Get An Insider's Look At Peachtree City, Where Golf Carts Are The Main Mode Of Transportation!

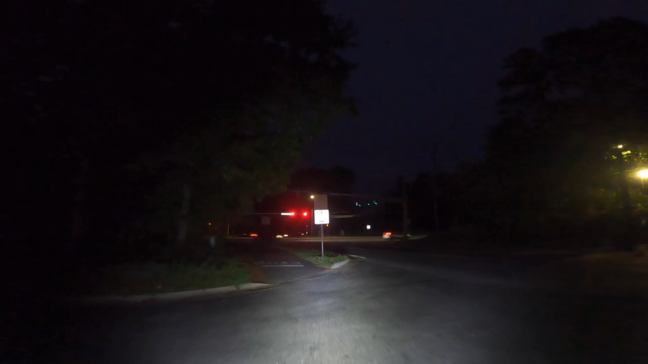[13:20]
And as you can see, it's dark, very dark. We don't have lots of light pollution or as much light pollution as many suburban areas.
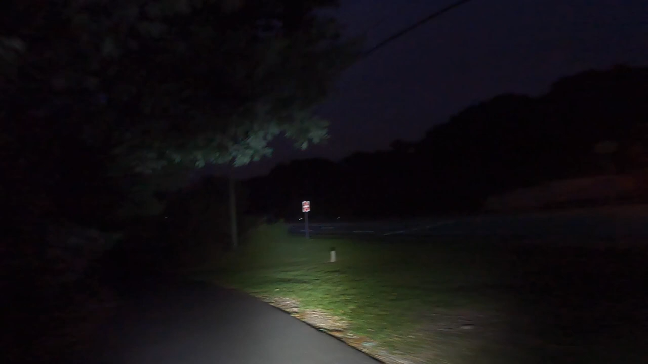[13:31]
And we don't have a lot of signage. So it is very dark, but very safe.
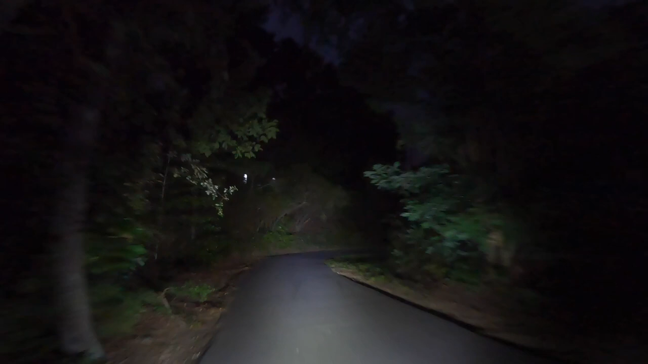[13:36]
What I wanted to point out is how safe the path system is, even at night.